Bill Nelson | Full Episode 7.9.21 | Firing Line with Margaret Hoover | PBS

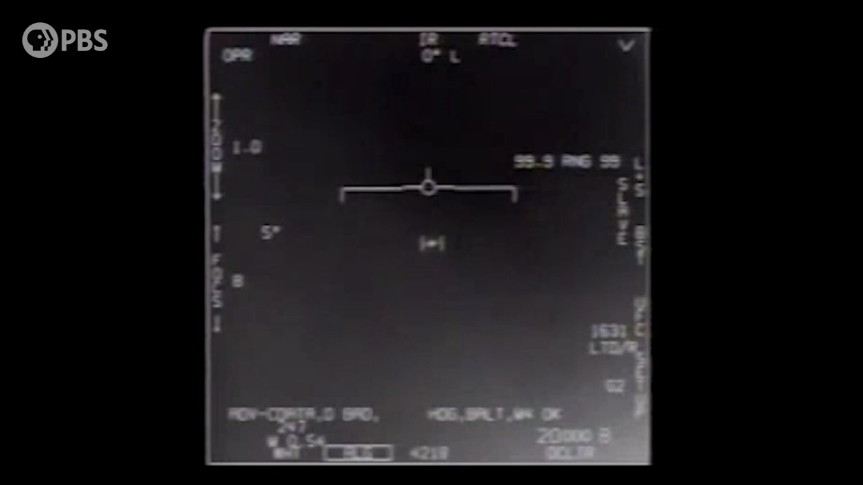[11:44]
The videos were from 2004 and 2015, and they showed unidentified objects on radar performing in uncharacteristic ways. Oh, my gosh. They're all going against the wind. The wind's 120 knots from the west. Look at that thing, dude. The director of national intelligence has just declassified a
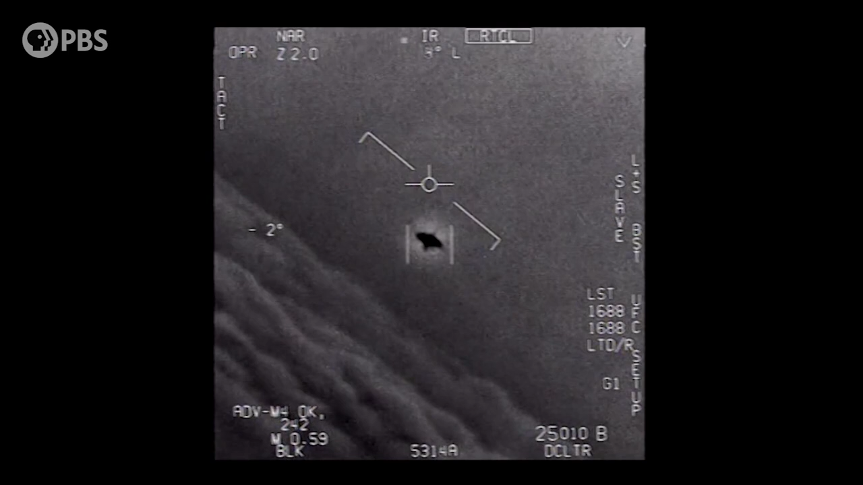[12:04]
nine-page report that is a preliminary assessment of UAPs, unidentified aerial phenomenon, what we all used to call UFOs.